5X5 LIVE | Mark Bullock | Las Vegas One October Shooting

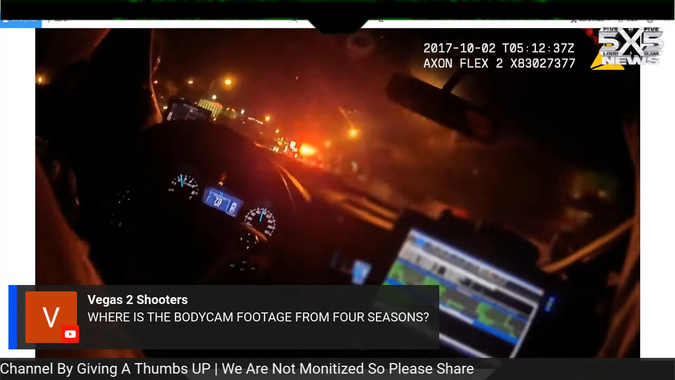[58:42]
So for those on Facebook, I will post the picture momentarily. So this is the timestamp watermark on the Axon Flex 2. This is your date. Okay? This is your time. That's what the T stands for. Now, this is Zulu time, which is the central unit coordinated time for the world. It's based off GMT time, but it doesn't distinguish between winter and summer alterations. This is the model of the camera that was being used.
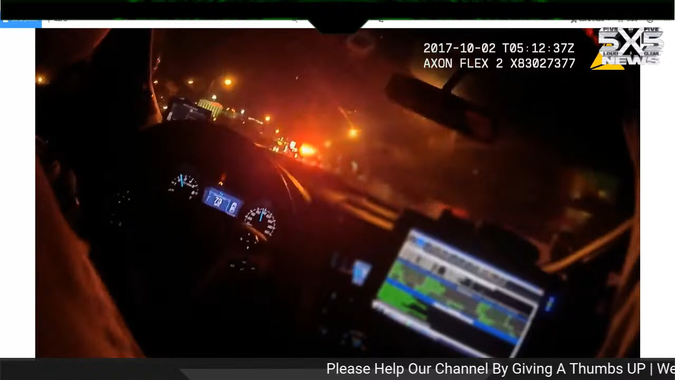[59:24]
More commonly used by the military. Yep. So let's say they were all Axon Flex 2. There was no deviations. And that comes into, there was a two-part Axon Flex 2, the main body unit, and the camera that a lot of them had it on their shoulder, which is why you get a lot of views of the chin.